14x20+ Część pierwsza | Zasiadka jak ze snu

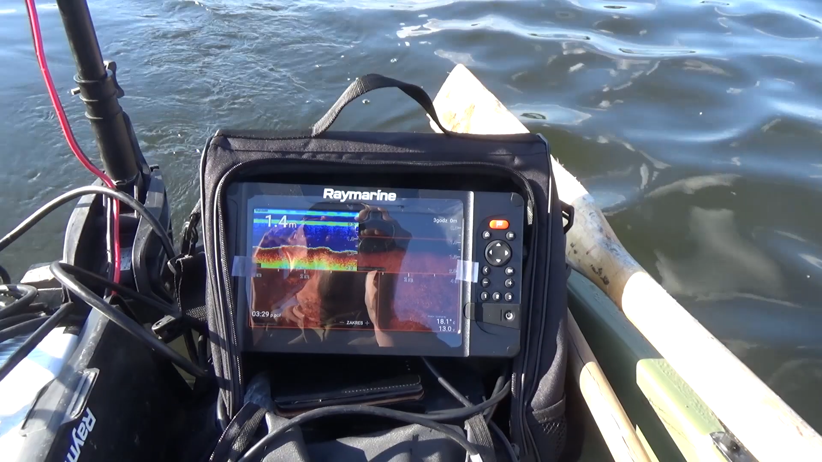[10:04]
On screen: depth 1.4 m
jak widać, no nawet ja się odbiję. Element, chirp, downvision, motion sonar.
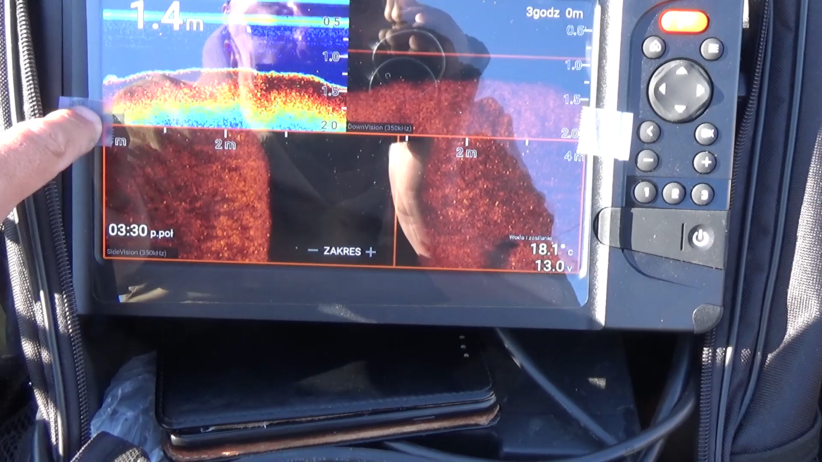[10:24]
On screen: depth 1.4 m, water 18.1°C
Ja mam nawet folię naklejoną, ponieważ zawsze mi się wszystko odbijało, ale widzę, że folia nic nie pomaga.
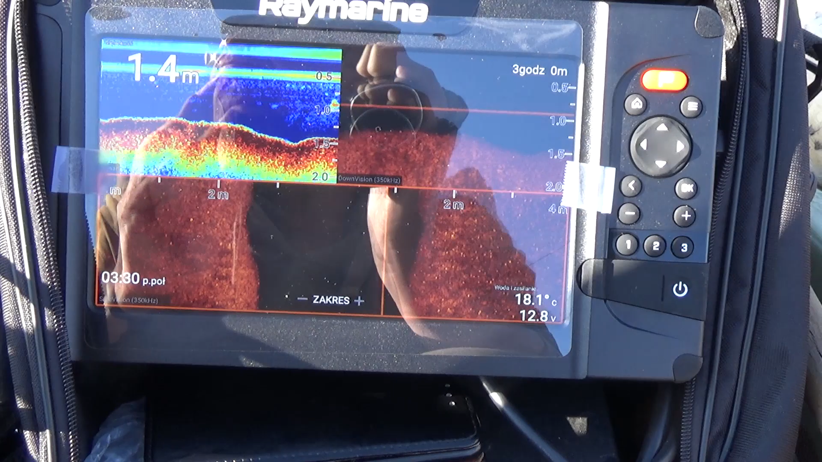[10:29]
On screen: depth 1.4 m, water 18.1°C
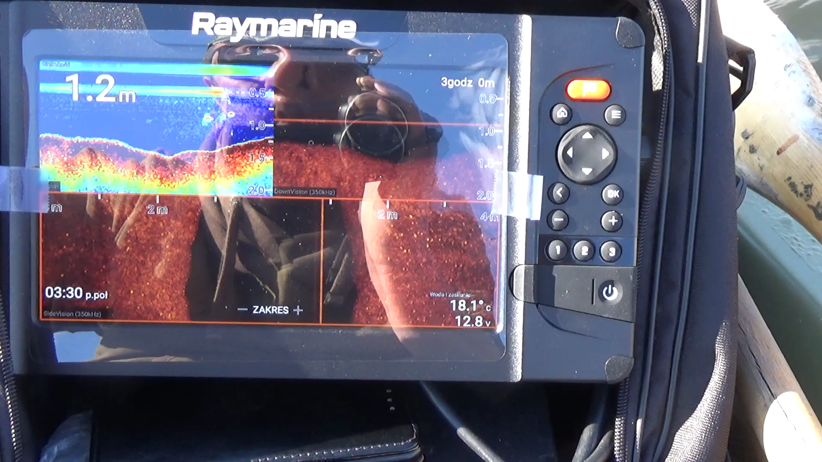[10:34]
On screen: depth 1.2 m
Tutaj już widać trzciny, drobne roślinności, które wychodzą.
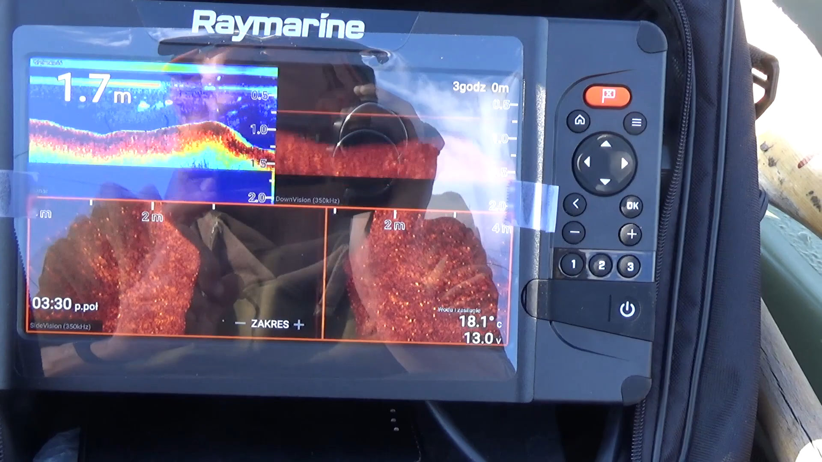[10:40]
On screen: depth 1.7 m, water 18.1°C
I tutaj jest słynny dołek. O, zaznaczymy sobie punkcik.
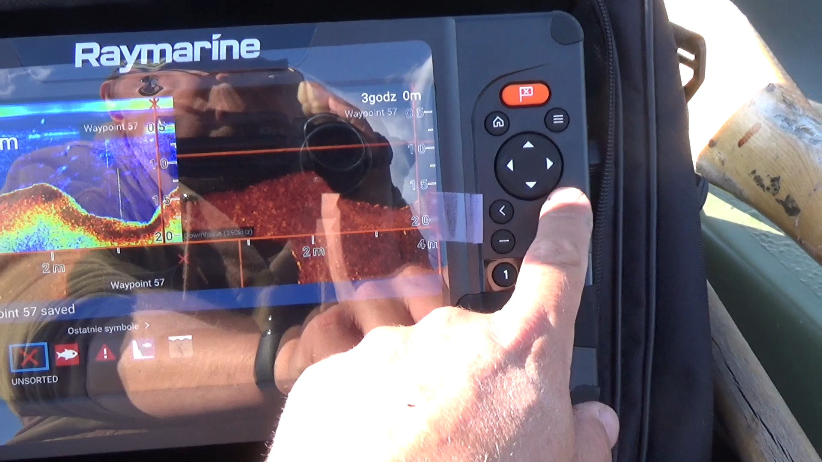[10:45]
I z tego dołka
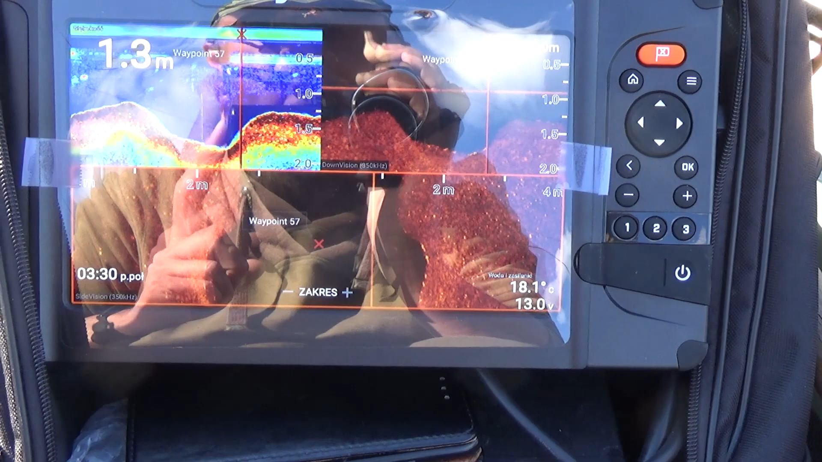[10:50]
On screen: depth 1.3 m, water 18.1°C
też łowiliśmy ładne ryby.
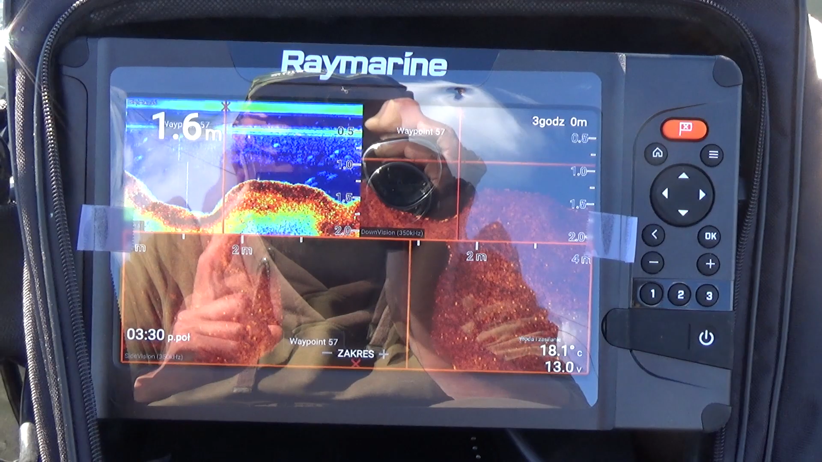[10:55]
On screen: depth 1.6 m, water 18.1°C
Będzie teraz drugi dołek, troszeczkę mniejszy, ale on się bardziej na bok poszerza,
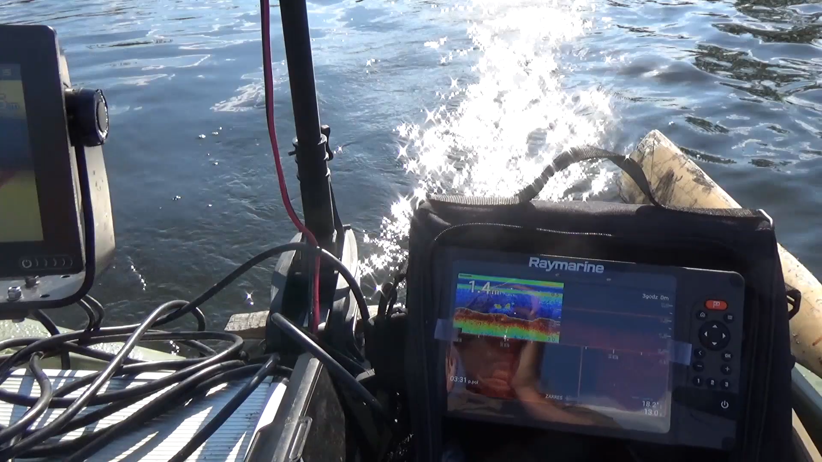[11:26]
Na tej podstawie wyznaczam sobie miejscówki i później z nich łowię. No oczywiście obserwacja wody.
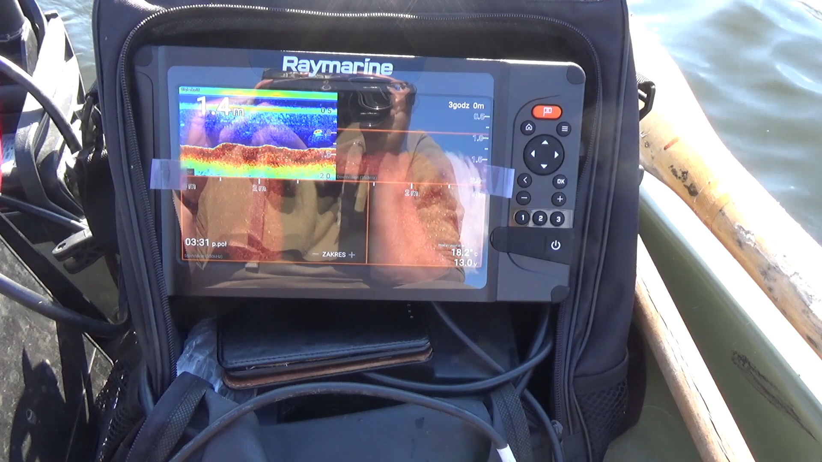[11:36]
Zobaczcie, 1,40 m wody i ryba w toni.
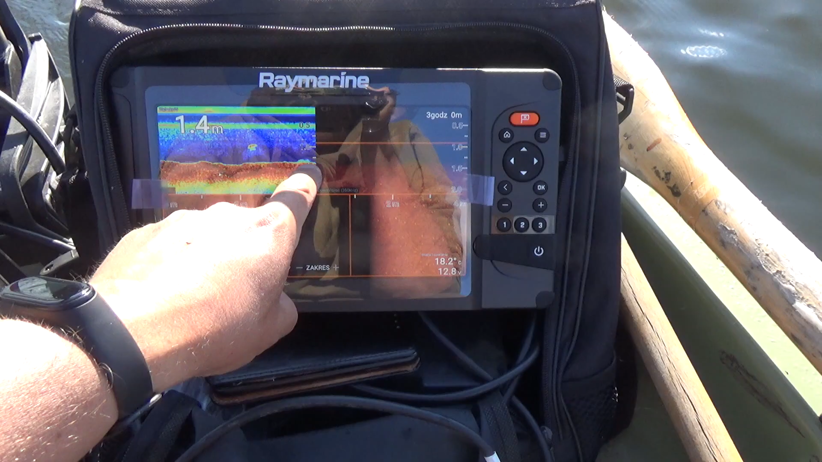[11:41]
On screen: depth 1.4 m, water 18.2°C
Tutaj jest akurat zielsko, ale tu jest ryba w toni. A mapa, no jak to mapa, bardzo ułatwia. To są moje punkty, które sobie zaznaczam, waypointy wszystkie.
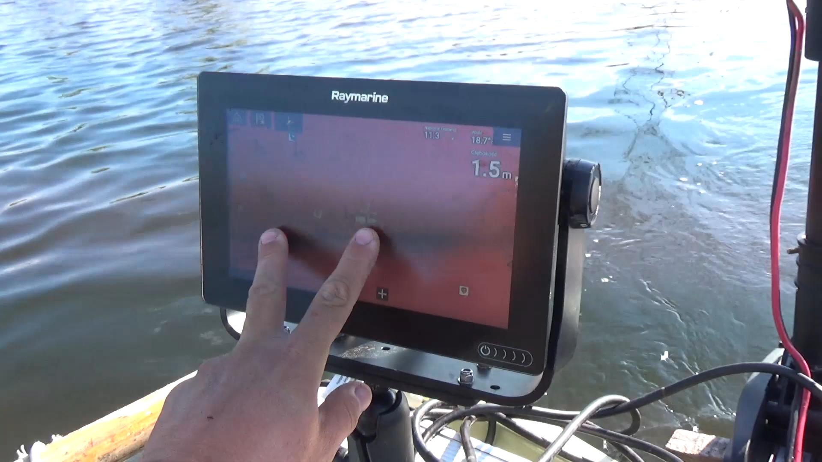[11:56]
Tą mapę oczywiście z powodzeniem mogę używać na elemencie.
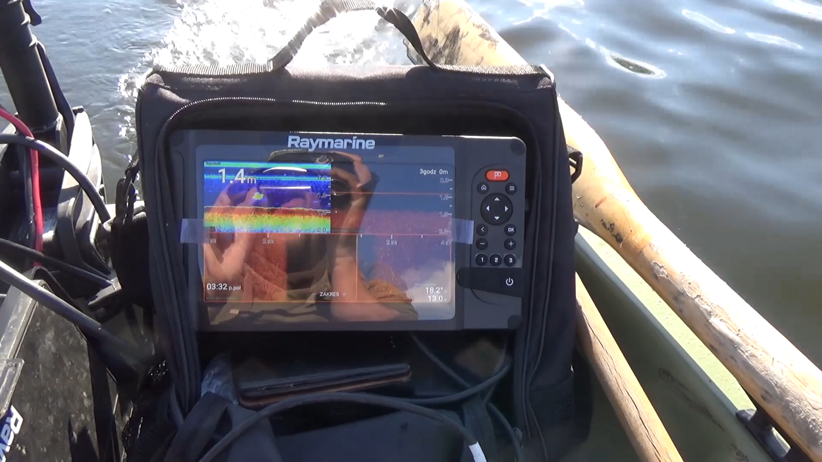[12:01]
On screen: depth 1.4 m
Bez żadnego problemu, sobie tylko zamieniam na stronie nawionika, jakie urządzenie wybieram. Czy elementa, czy Axioma.
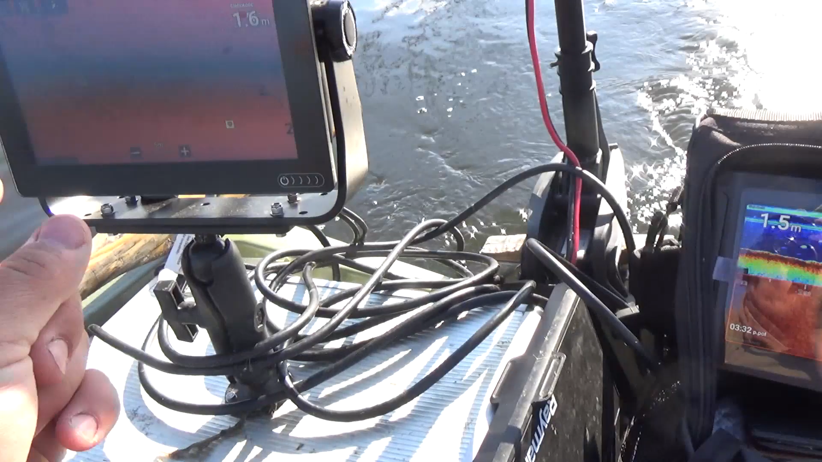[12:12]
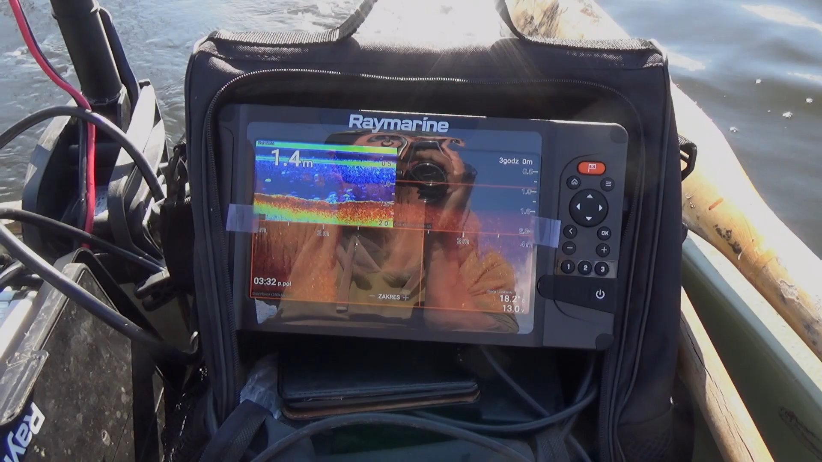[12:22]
On screen: depth 1.4 m
Kwestia jeszcze interpretacji samych wskazań, ale to wierzcie mi, że
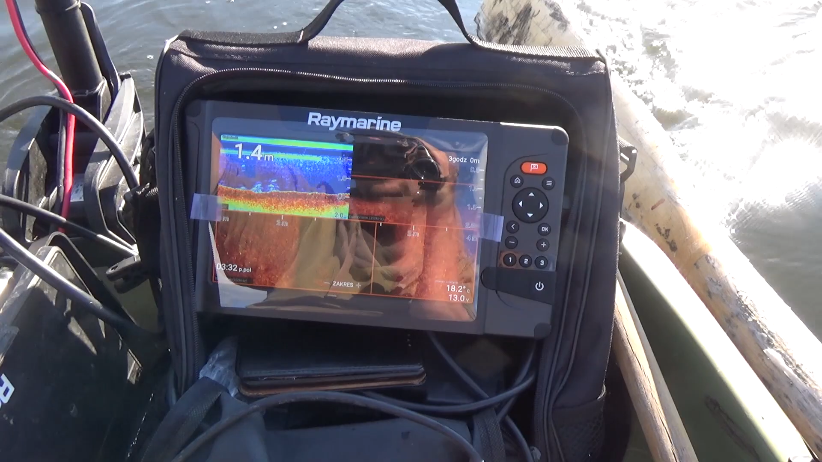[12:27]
On screen: depth 1.4 m
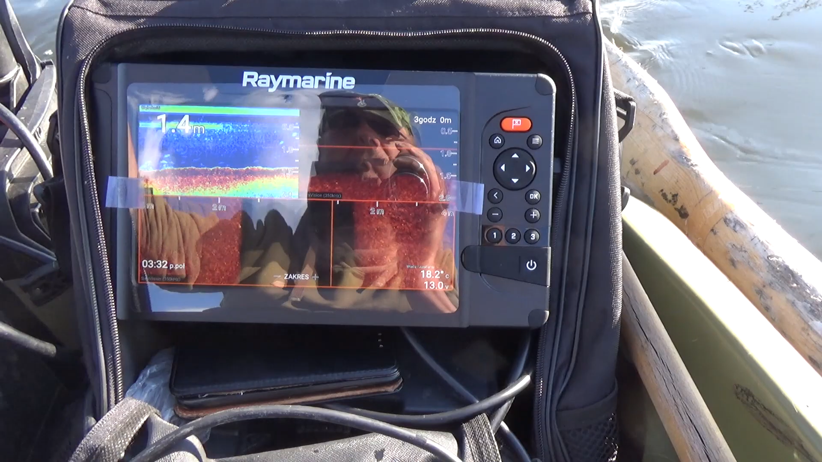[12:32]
On screen: depth 1.4 m
po pływaniu na urządzeniu nie ma z tym największego problemu.